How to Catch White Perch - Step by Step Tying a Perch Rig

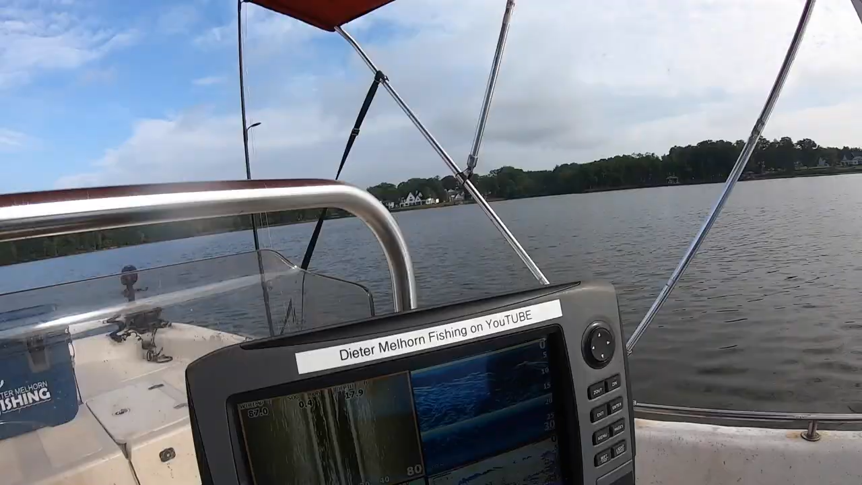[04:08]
There's a good shot of them on the down scan.
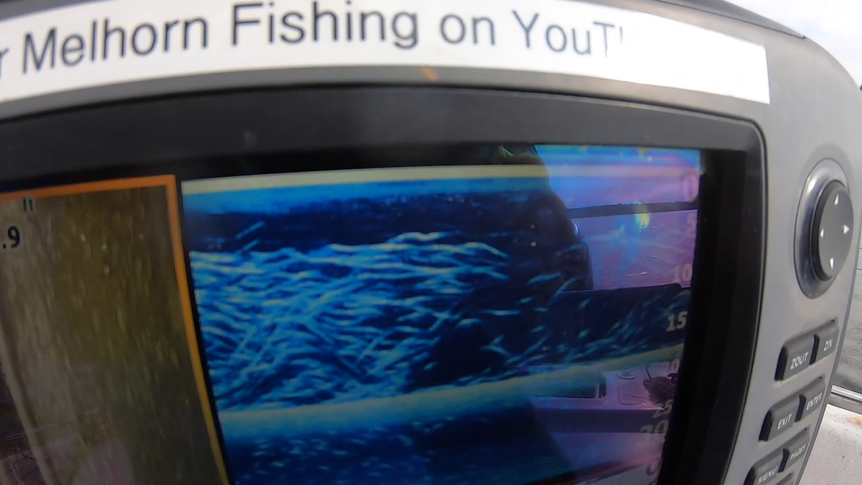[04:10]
Broknot individual fish like that.
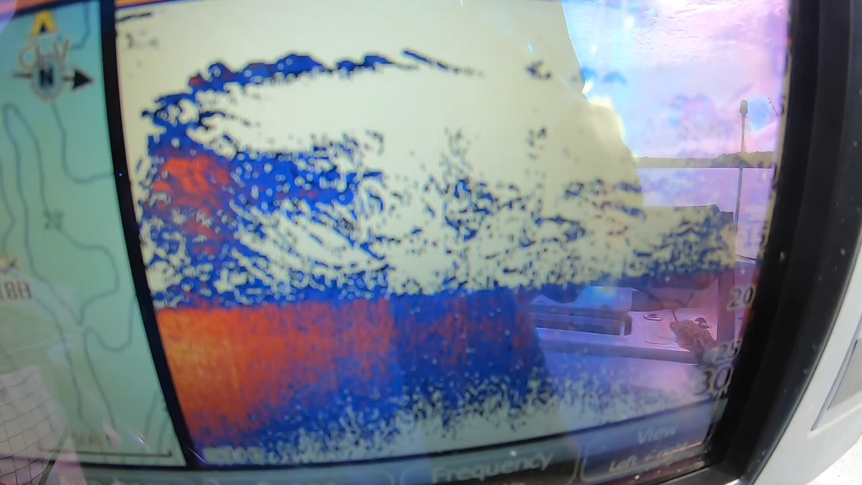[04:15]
Don't show up as good there on that one. I think it's fooling the sonar and putting out less sensitivity, but that's a pile of them.
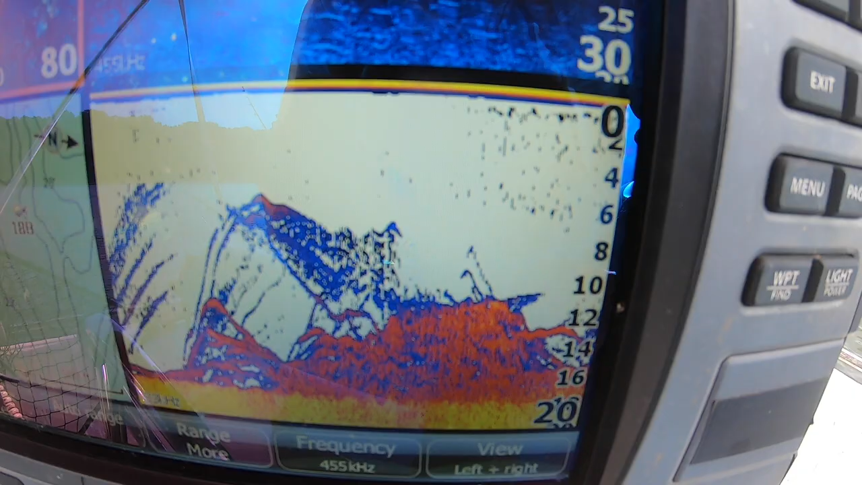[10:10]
There's another pile of them on the screen guys. Let's see if we can pop a couple more right fast.
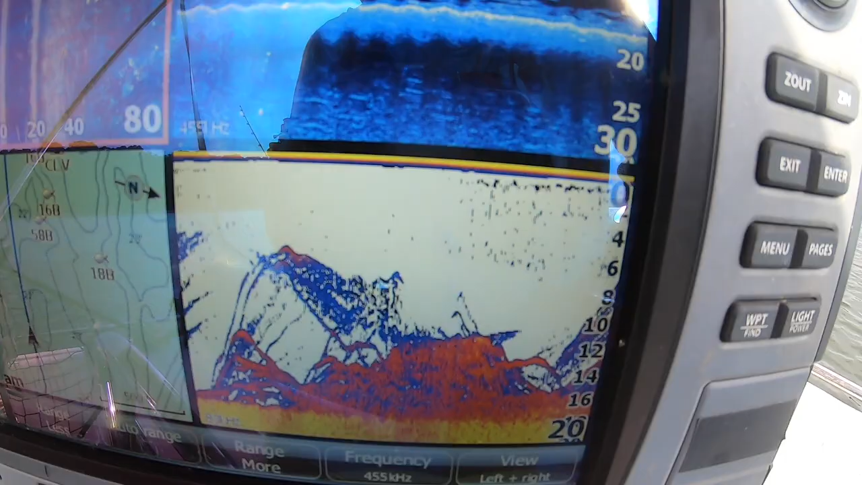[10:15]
Right there guys, that just got puked up in the tank.